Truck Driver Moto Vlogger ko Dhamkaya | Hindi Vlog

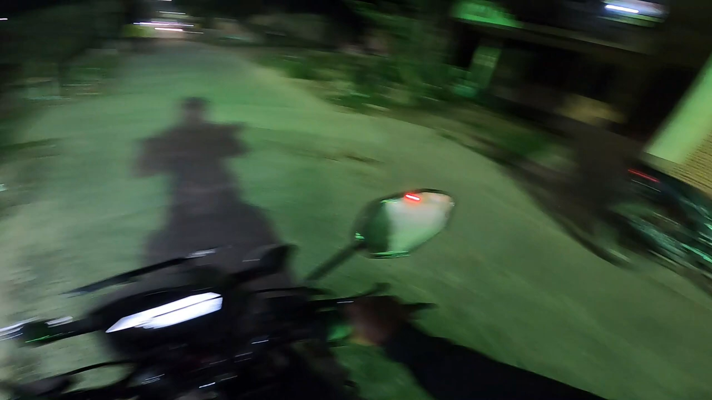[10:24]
यहाँ पे पूजा का सेटअप लगा हुआ है और एग्जैक्टली अष्टमी है।